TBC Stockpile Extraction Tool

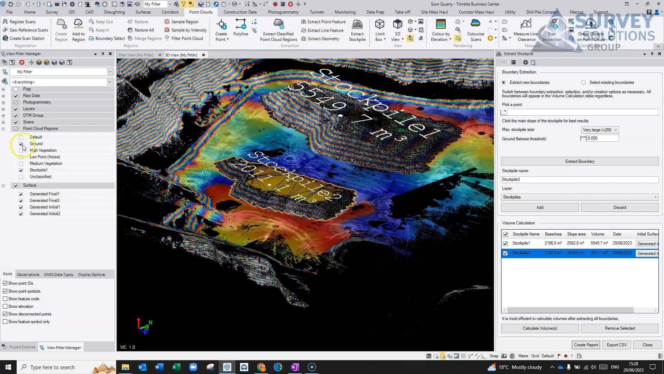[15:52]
So you can see here that it's actually generated these surfaces if I turn it on and off.
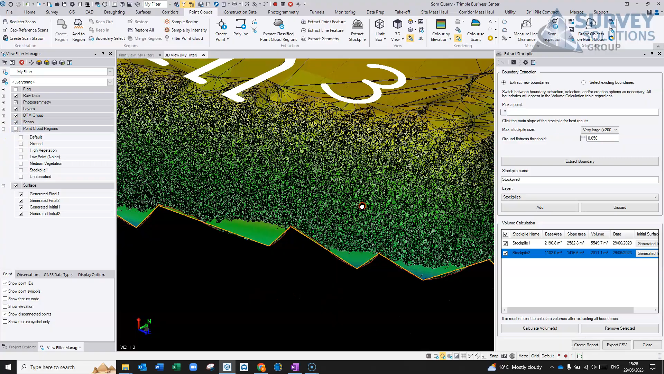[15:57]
You can see here a pretty complex, uh, surface that it's managed to create in pretty much no time.
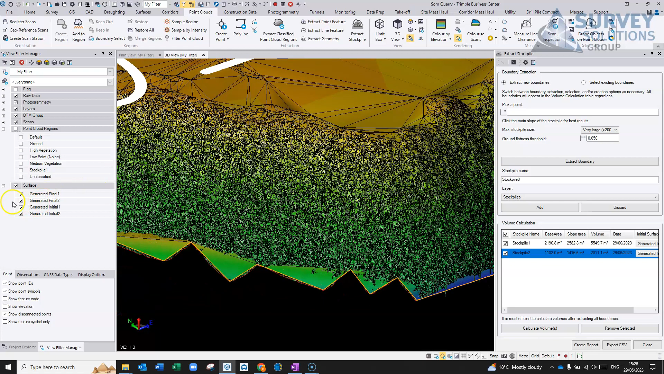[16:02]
So these are the final surfaces, and you've got the initial ones, basically, that it's used, um, underneath.
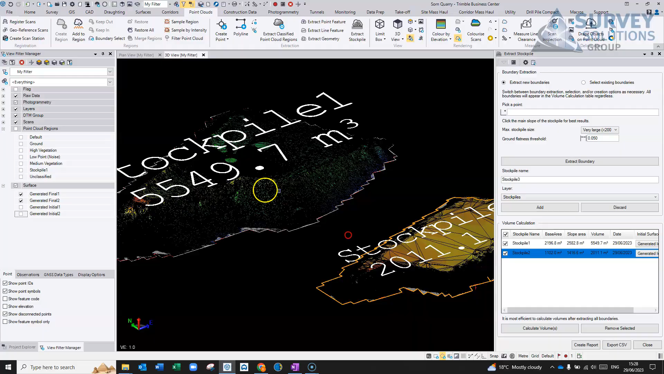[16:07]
Again, you'll see them in here in the project explorer, and then we can delete and remove these out. And also under the feature extracting, it's, uh,
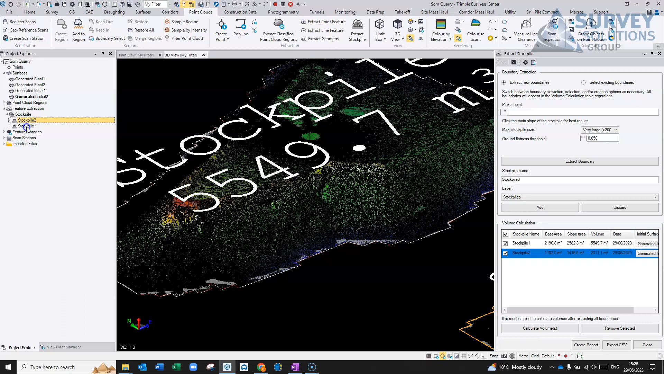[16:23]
created these, uh, two stockpiles as well.